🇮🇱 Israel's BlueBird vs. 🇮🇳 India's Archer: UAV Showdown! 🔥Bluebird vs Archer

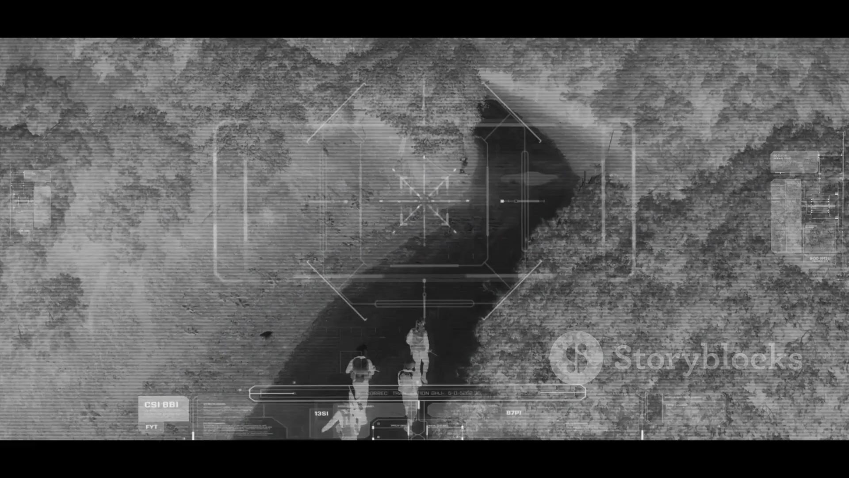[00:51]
With advanced sensors, they see what the human eye can't, day or night.
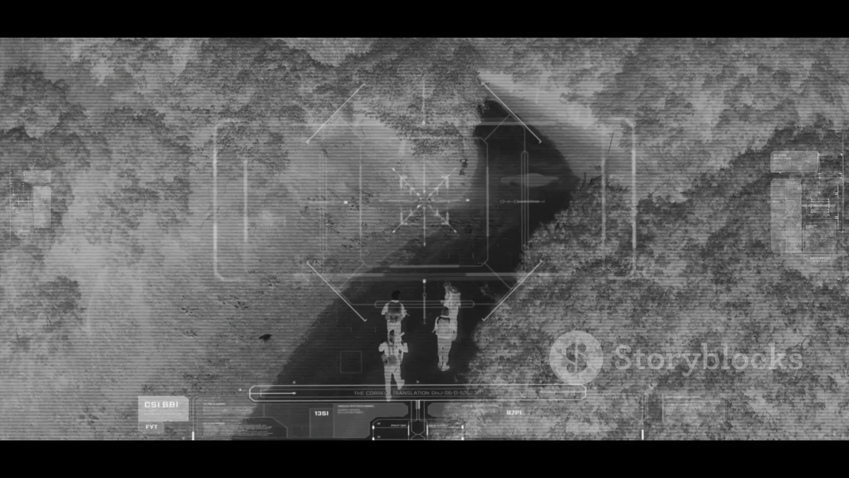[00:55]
Invaluable for troops, providing situational awareness and an edge in battle.